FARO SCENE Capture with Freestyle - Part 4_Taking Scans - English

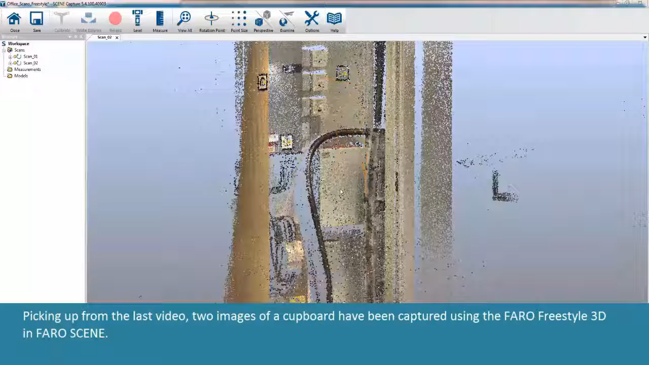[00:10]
Picking up from the last video, two images of a cupboard have been captured using the Ferro Freestyle 3D in Ferro Scene.
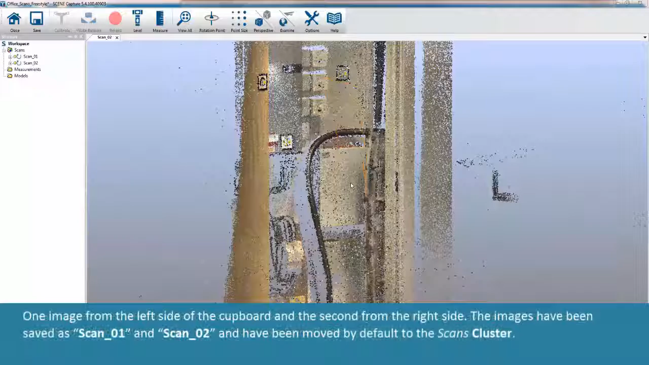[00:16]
One image was from the left side of the cupboard and the second from the right side.
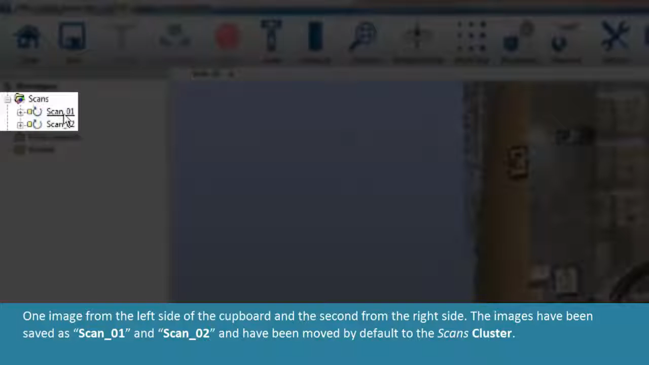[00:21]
The images have been saved as Scan01 and Scan02 and have been moved by default to the Scans cluster.
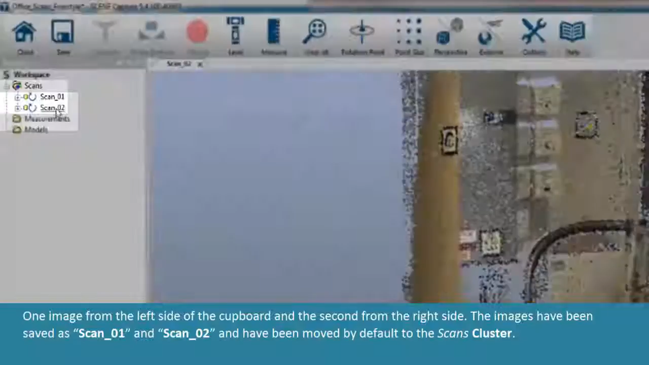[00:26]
It is wise to rename the cluster to more accurately depict the
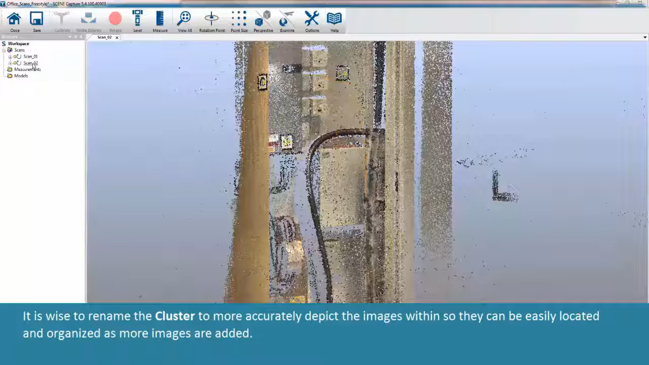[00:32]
images within so they can be easily located and organized as more images are added. To create a new cluster, right-click the Scans folder option which will bring up additional options.
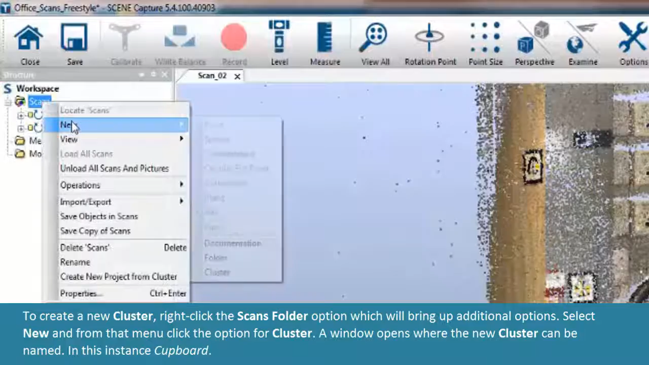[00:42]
Select New and from that menu click the option for Cluster. A window opens where the new cluster can be named, in this instance, Cupboard.
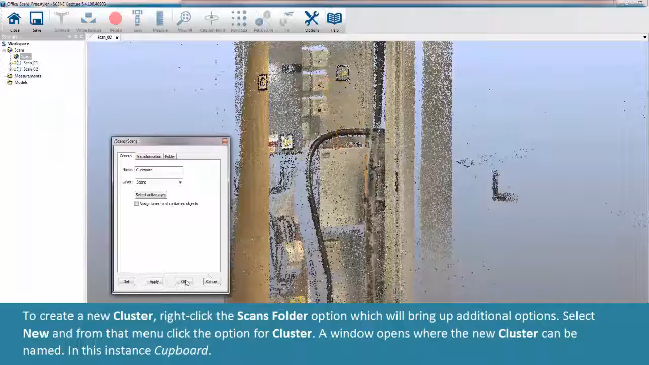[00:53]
Add scans to the new cluster by clicking and dragging them into the New Cluster folder.
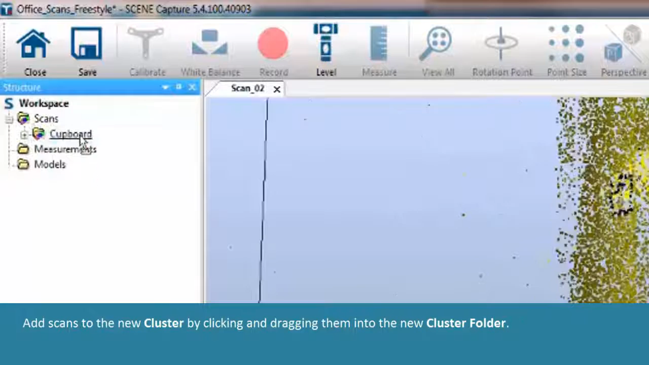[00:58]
Now is the time to rename these scans because once they are processed they cannot be renamed.
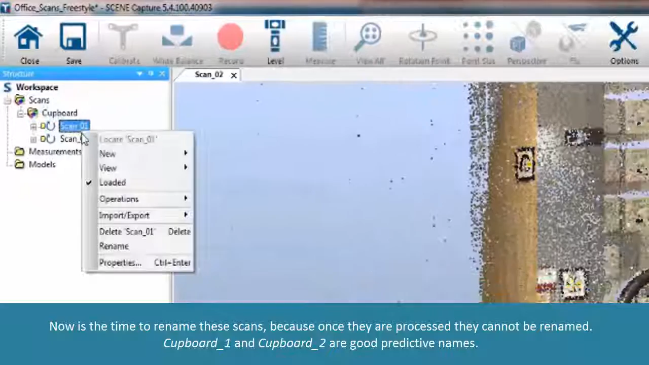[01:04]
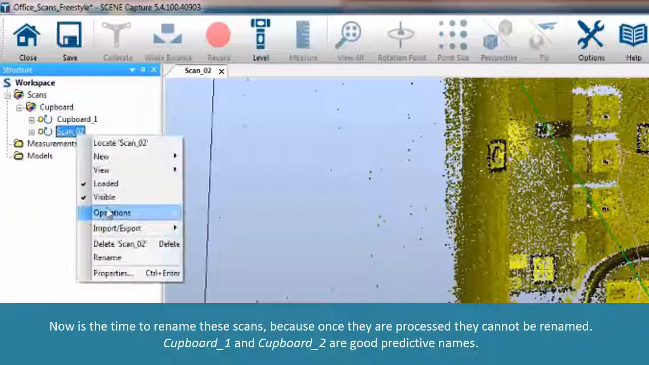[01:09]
Cupboard1 and Cupboard2 are good predictive names. Notice the markers placed in the cupboard. These markers are used to ease the process of registration or joining the images together. More about markers during registration process. For now, recall in the prior video Detect Markers was activated in the Options menu so the software knew to look for markers.
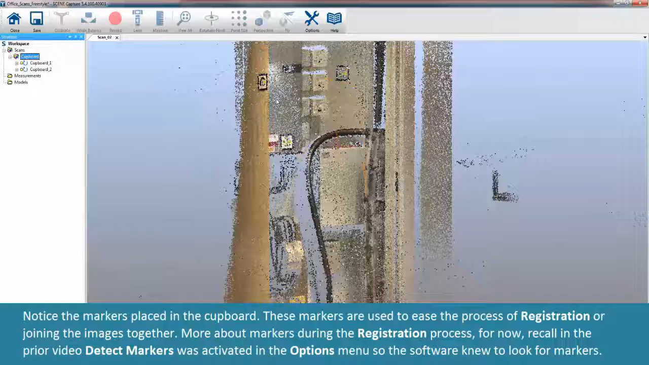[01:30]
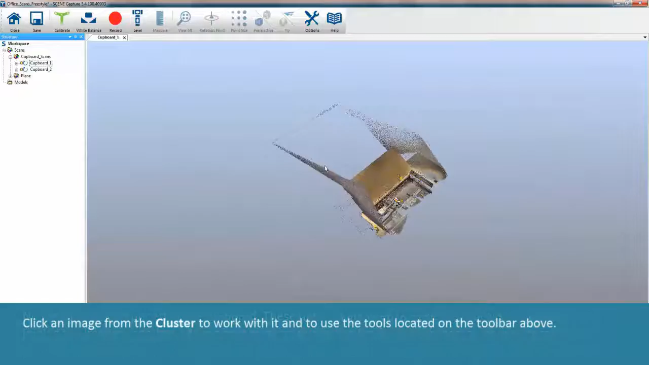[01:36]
Click an image from the cluster to work with it and to use the tools located on the toolbar above.
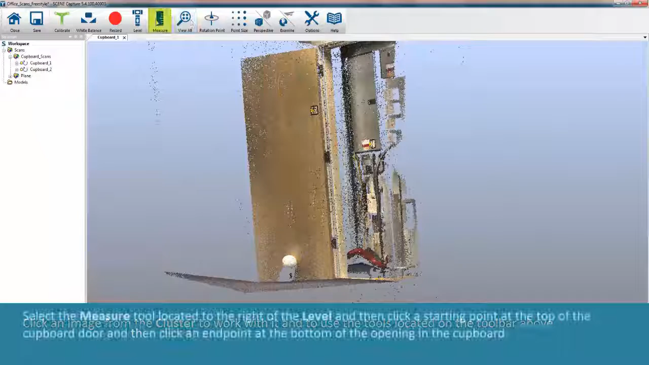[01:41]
Select the measure tool located to the right of the level and then click a starting point at the top of the cupboard
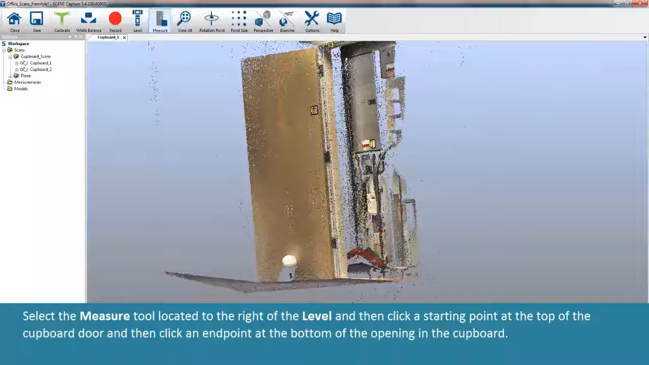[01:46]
door and then click an endpoint at the bottom of the opening in the cupboard.
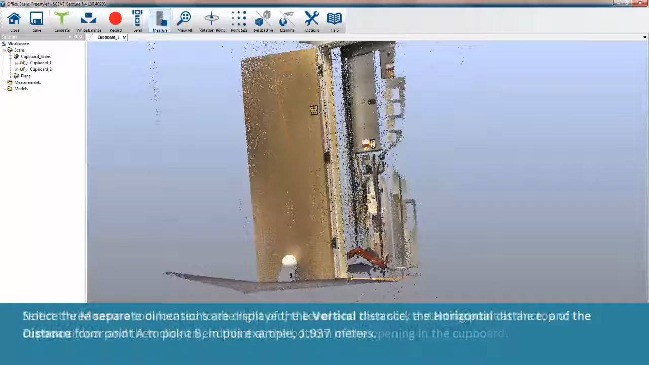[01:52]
Notice three separate dimensions are displayed. The vertical distance, the horizontal distance, and the distance from point A to point B. In this example, 1.937 meters.
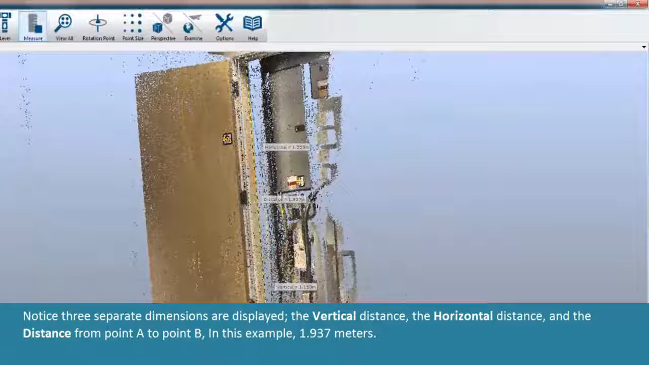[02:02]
The Point Size tool gives control of the size of points in a point cloud.